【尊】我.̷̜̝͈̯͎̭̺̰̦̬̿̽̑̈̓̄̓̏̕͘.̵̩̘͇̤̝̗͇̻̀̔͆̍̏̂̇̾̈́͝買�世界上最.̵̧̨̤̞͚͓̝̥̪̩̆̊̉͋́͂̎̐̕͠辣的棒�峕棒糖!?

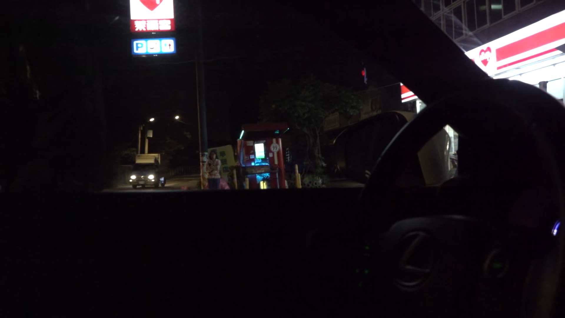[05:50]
奇怪的地方，你有看到这边一直有警车跟消防车冲过去吗？ 有， 超怪。
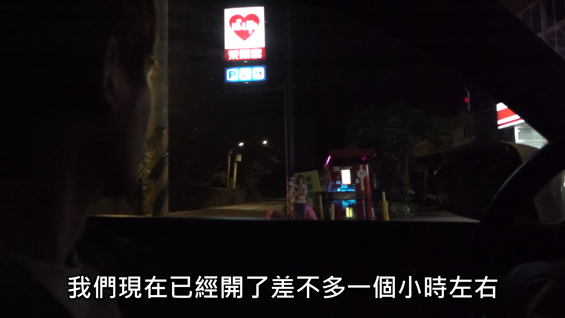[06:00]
OK， 我们现在已经开了差不多一个小时左右，你看到这边超级越来越乡下了。谢谢。但是我突然发现，我好像还没吃晚餐。